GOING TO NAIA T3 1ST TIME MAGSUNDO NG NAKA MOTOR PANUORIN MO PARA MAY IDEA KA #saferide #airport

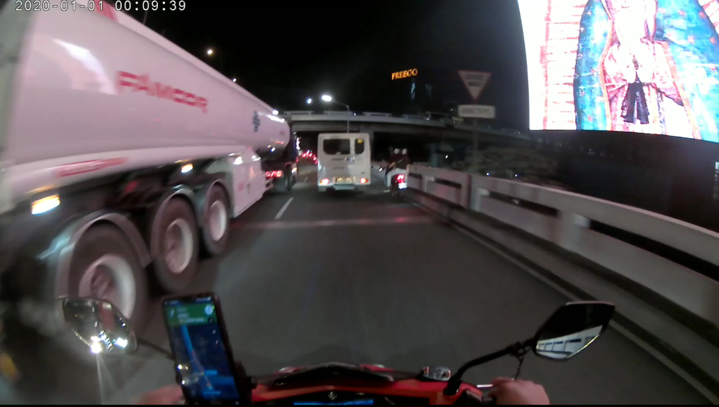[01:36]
Yan eh, giant yan eh. Pasilaw.
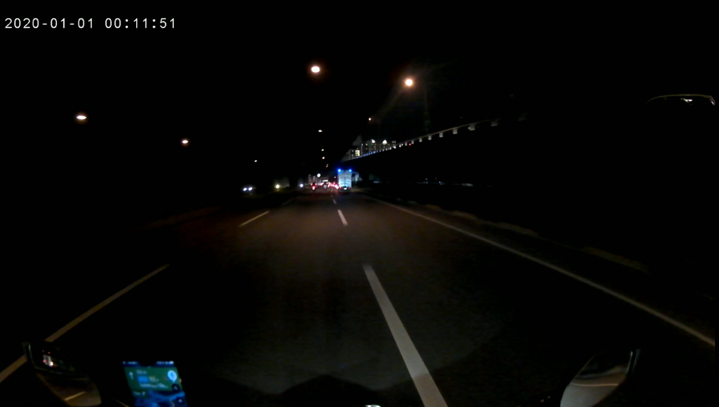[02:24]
Patay tayo dyan. Ay! Huwag punta tayo sa Skyway. Huwag. Huwag naman. Dito yata dito. Pataas.
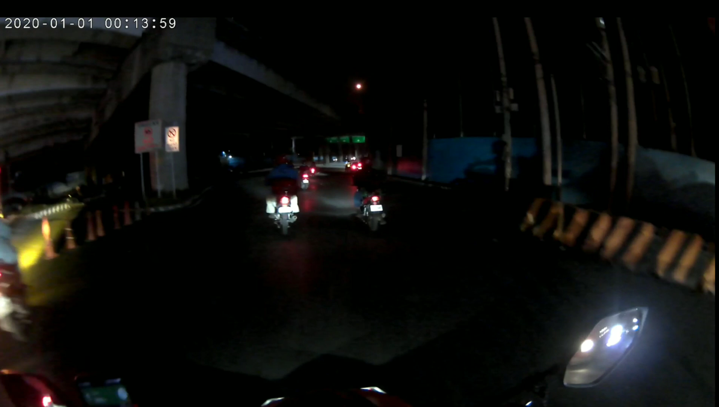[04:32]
Hindi tayo na ano. Ay, mga ka-travel, buntik na. Buntik na tayo.
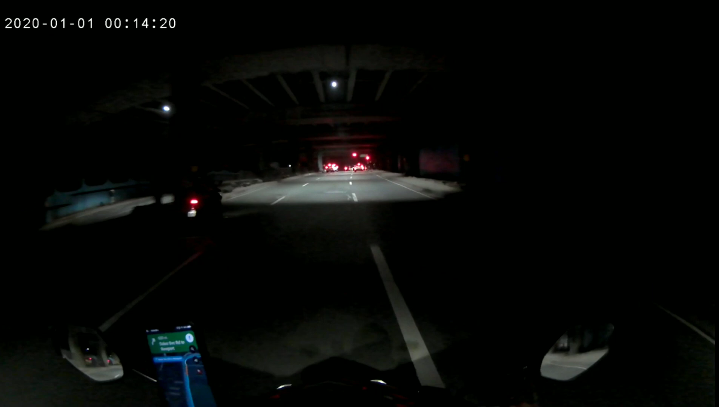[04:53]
Hirap pag hindi ka masyado. Uy.